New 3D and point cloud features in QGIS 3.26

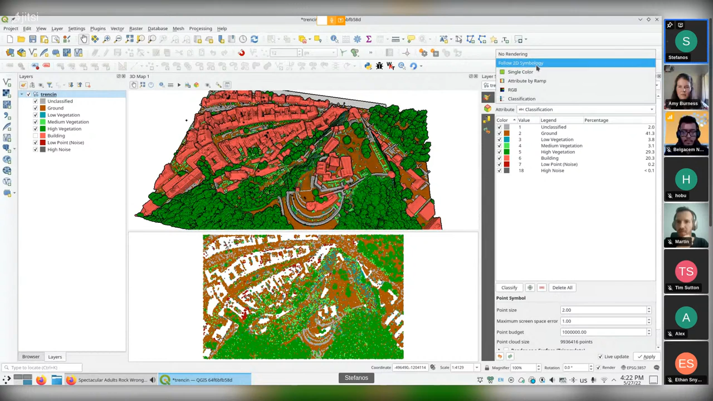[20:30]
new entry that says follow 2D symbology in the 3D renderer settings. And from now on, any changes that we do on the 2D view also follow for the 3D view.
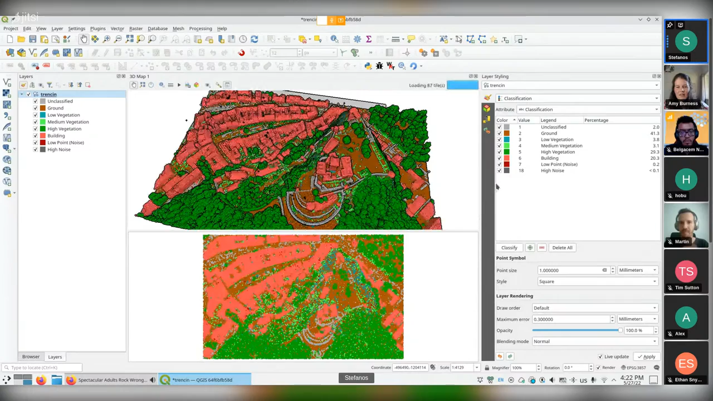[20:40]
And that means that I can change
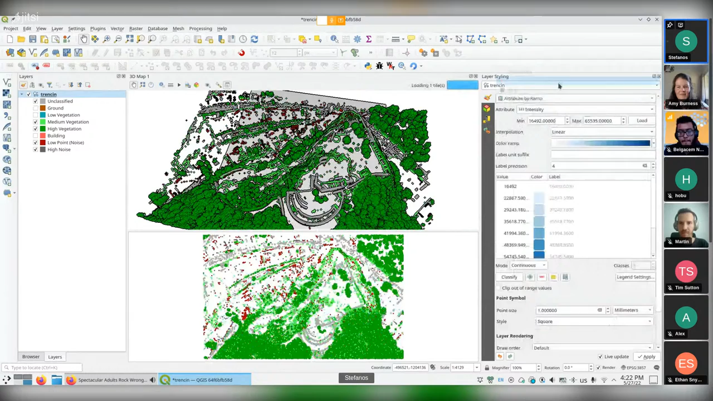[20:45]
the renderer to another one, and this keeps changing. Oh, that's super convenient. I love that. Yeah, we're actually considering to have this in the future as the default setting. So for any layer that gets added, any point cloud layer, we actually have to fiddle with one set of renderers.
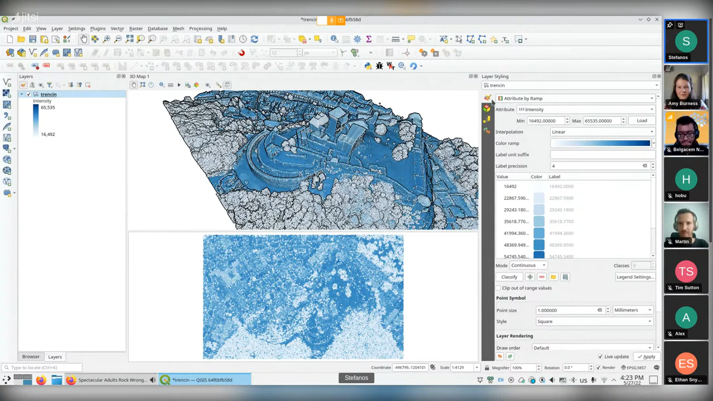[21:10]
And if a user specifically needs to separate the 2D from the 3D,
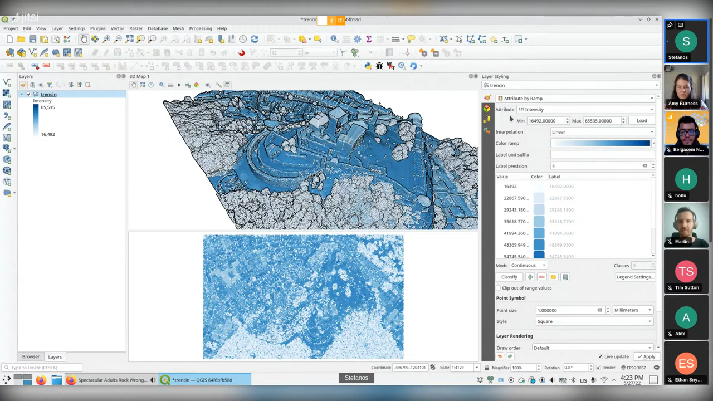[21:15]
he will have the option to just select the one that he wants for the 3D.
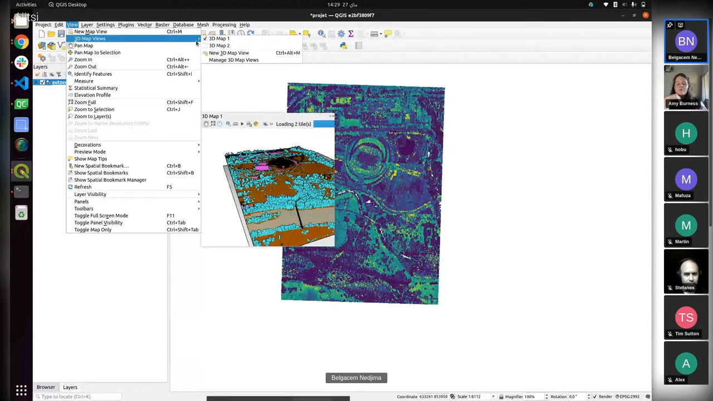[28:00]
There is also like a window to manage the 3D views like this. You can like duplicate or remove or rename it.
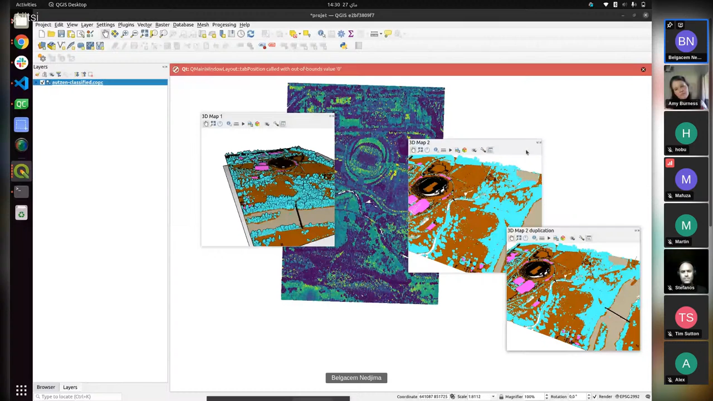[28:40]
One other feature that I implemented is the undocking. So you can have the 3D view as a window now, not just where is it? Sorry.
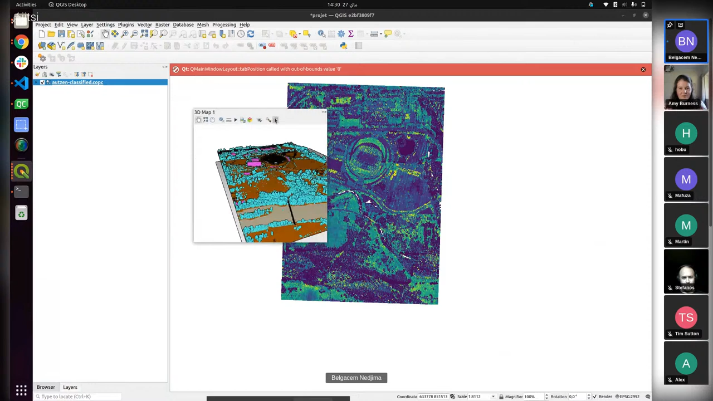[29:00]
So basically, you could undock it and it strangely it went somewhere.
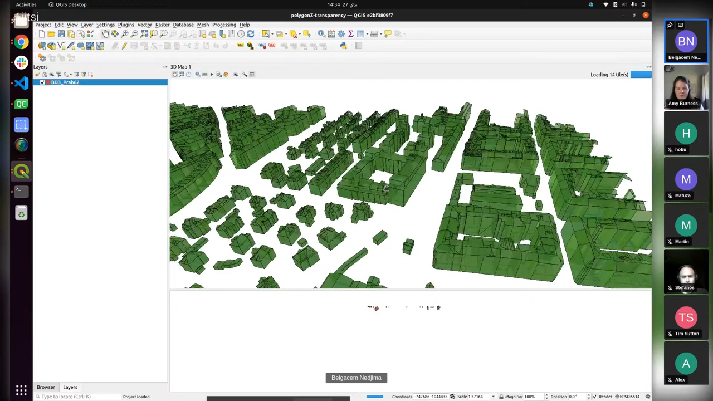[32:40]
Here, as you can see, like I made the, all the buildings green and made them a bit transparent, as you can see.
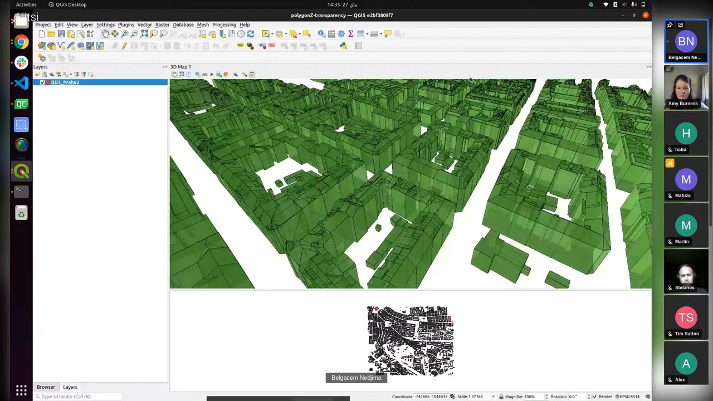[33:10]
I will return back to the other project. I want to show like the syncing between the 2D and 3D navigation.
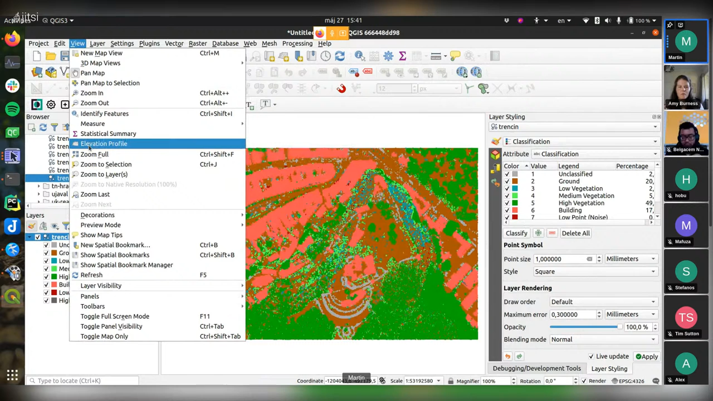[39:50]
Here in the view menu, there is the elevation profile, a new item. So when you click it, you get a new dog widget, and you can capture curve.